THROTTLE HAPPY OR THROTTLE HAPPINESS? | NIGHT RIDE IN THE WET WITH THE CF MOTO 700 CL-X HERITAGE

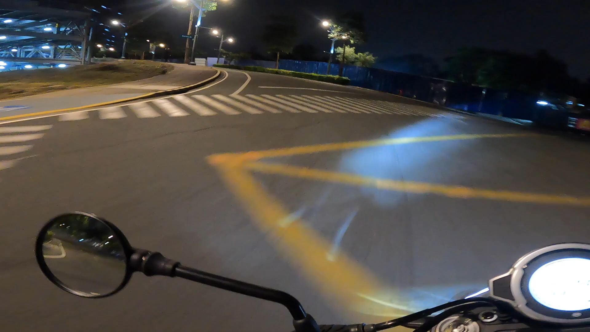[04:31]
So it will power out of third gear up a hill.
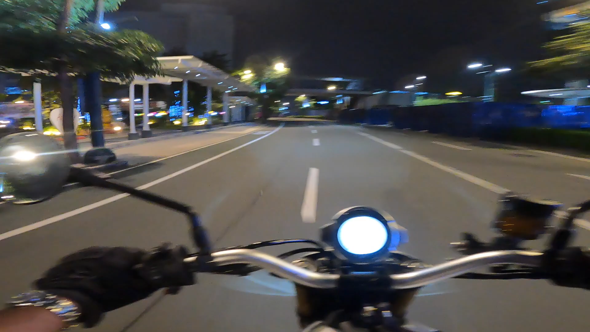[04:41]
So we're gonna go to McDonald's.
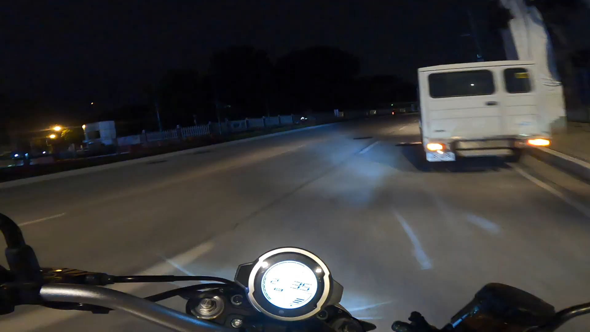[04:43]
Show you. So that's right turn. I'll turn right.
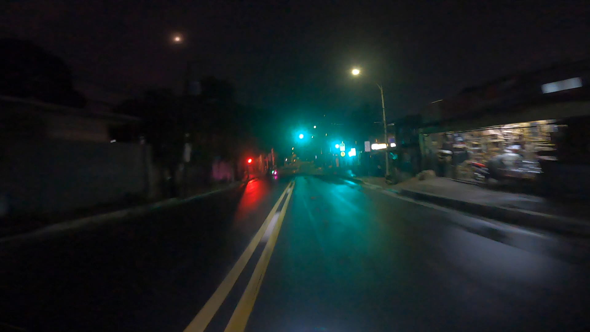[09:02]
We have the Petron in sight.